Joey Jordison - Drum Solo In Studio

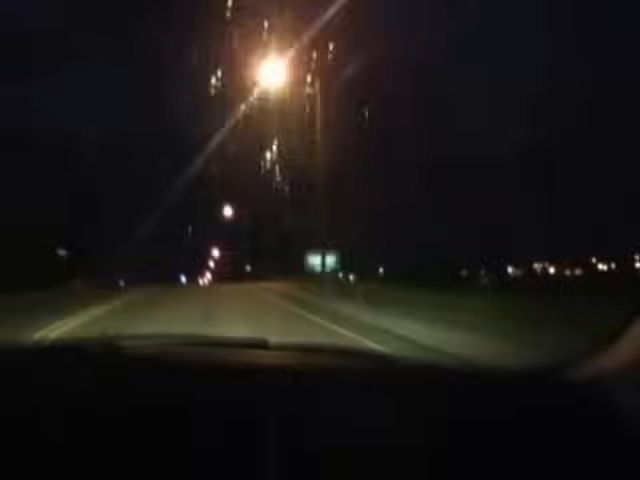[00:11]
It looks like it's going to storm like a motherfucker. Welcome to Iowa.